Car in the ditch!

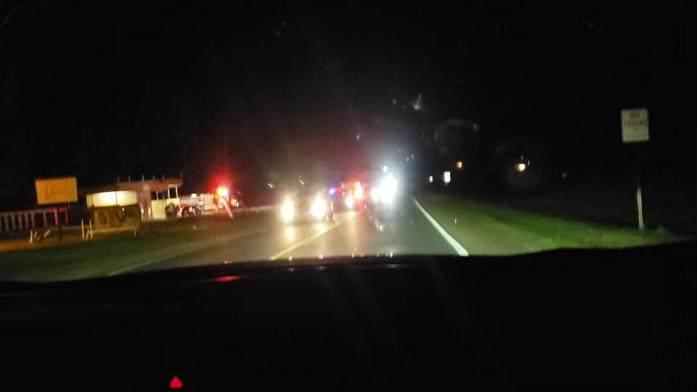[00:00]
There's accident here guys in Serepta. We're almost home. We're almost home guys. Look at that car. I don't know why. He either turned into the ditch. Oh my god. Going to the car wash.